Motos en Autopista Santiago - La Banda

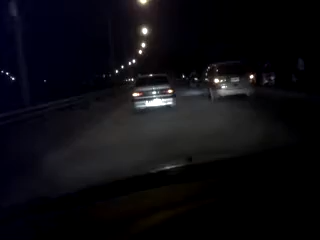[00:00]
Miren lo que son las motitos.
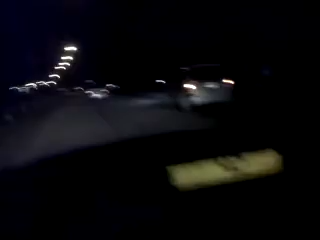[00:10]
En la autopista vamos a 40 kilómetros por hora porque están todas las motitos aquí. Muy pocas con luz, ninguna con casco.
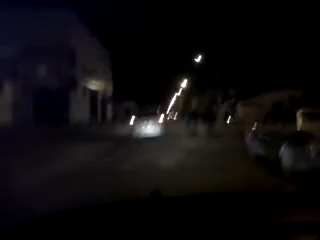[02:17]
Ahora que vamos a 30 kilómetros por hora. Bueno, no se explica por qué hay tan pocos accidentes.